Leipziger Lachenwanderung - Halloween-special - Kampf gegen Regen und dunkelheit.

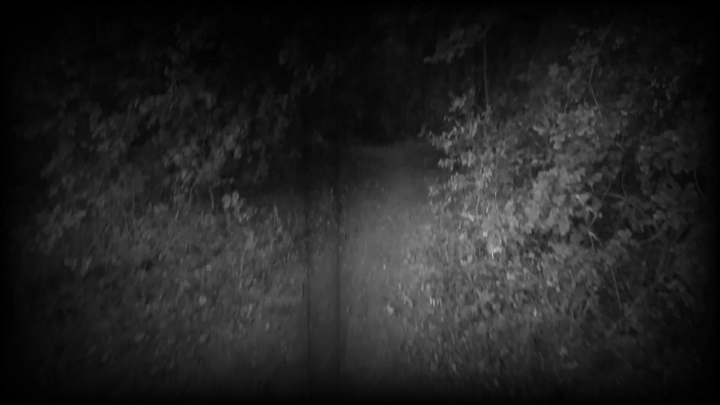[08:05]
Dann folgt mir mal in den Wald, der jetzt schon echt dunkel ist.